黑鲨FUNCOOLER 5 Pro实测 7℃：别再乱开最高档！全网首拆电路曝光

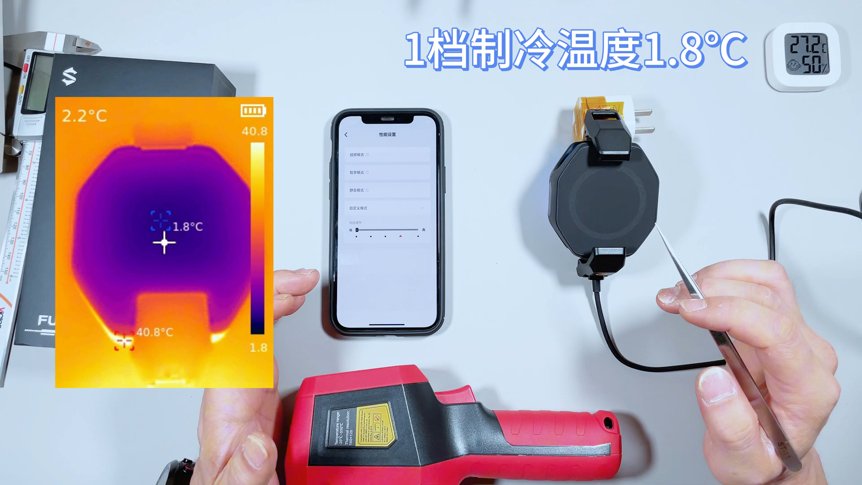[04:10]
几分钟时间用热像仪来测试它表面的温度表面温度约为1.8摄氏度然后我们再切换到第二个档位我们再运行几分钟来看看它的温度运行了大概5分钟左右它的表面温度我们检测到是零下2.2摄氏度然后我们再切换到第三个档位运行了大概5-6分钟时间这个时候我们测到它表面的温度约为零下5.
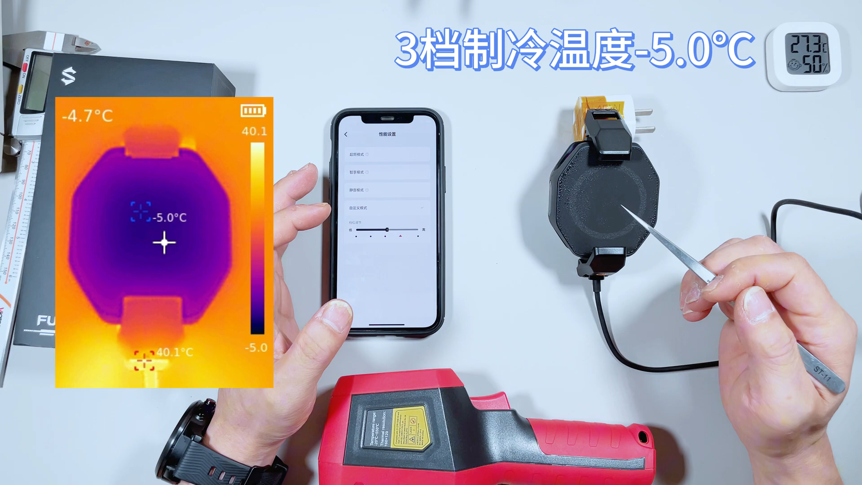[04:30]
On screen: max 40.1°C
1摄氏度这个智能能力非常强悍啊我们再进入第四个档位也就是超频模式大概运行了10分钟左右我们再来测试了它的表面温度大家看这个热像仪采集出来的图片表面温度为零下6.3摄氏度啊这是最强的模式我们让它运行几分钟看看是什么
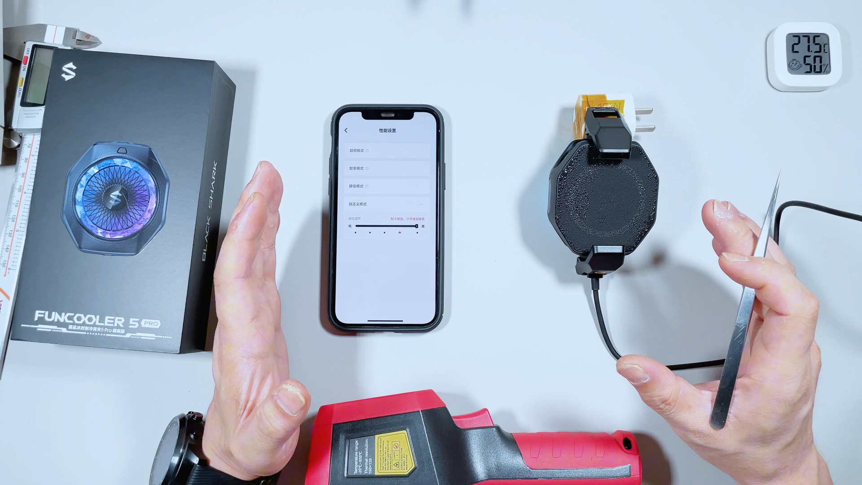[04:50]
样的结果现在是最高档的强力智能模式啊这个模式下噪音
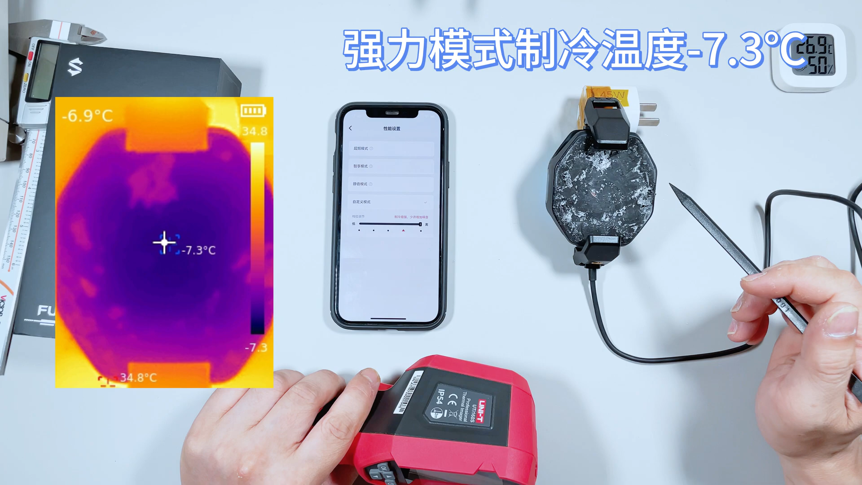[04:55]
On screen: spot -7.3°C, max 34.8°C
也大一点我测了一下它表面的温度为零下7.
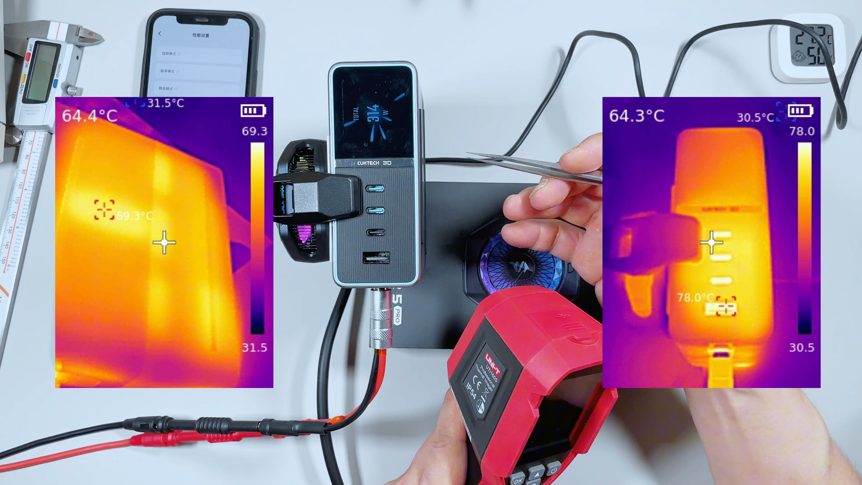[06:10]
温度也就69摄氏度啊充电口的温度在78摄氏度左右
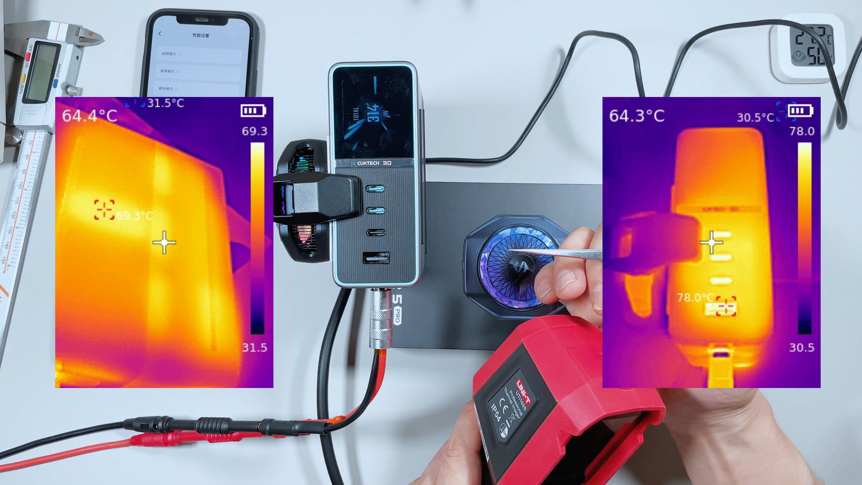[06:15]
这个黑砂5Pro确实是厉害啊大家看一下啊现在已经两个小时零几分钟了已经足足为这个充电站延长了一个小时的300W的
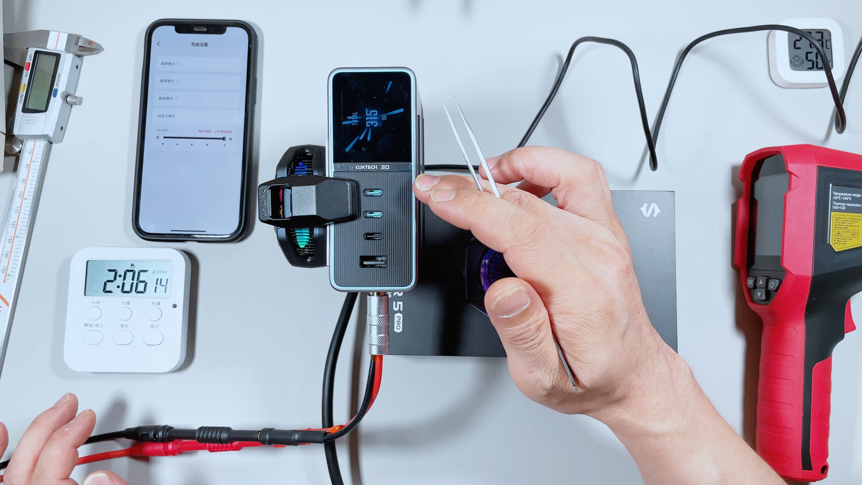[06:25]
输出能力啊这个黑砂5Pro确实是够厉害我们现在测到它的表面温度仅为70.
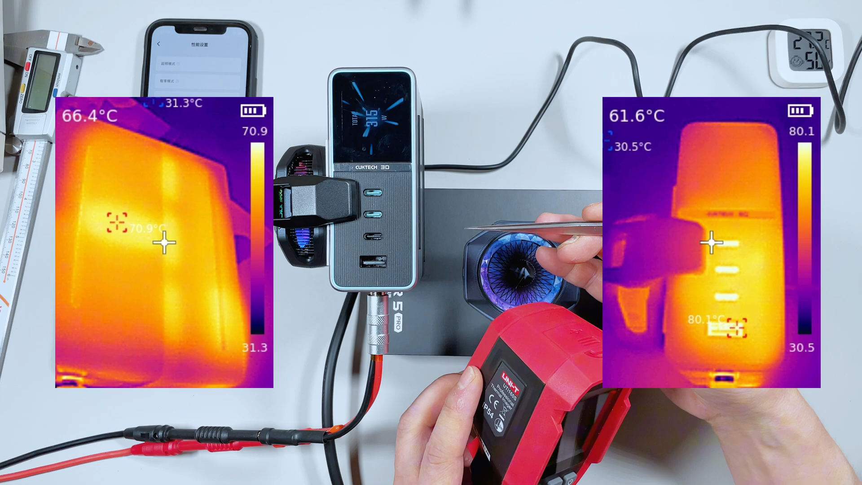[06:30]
9摄氏度充电口的核心温度仅为80摄氏度20多分钟时间仅仅涨了一两度的温度啊兄弟们看看计时器吧我啥也不说了我刚刚采集了两张温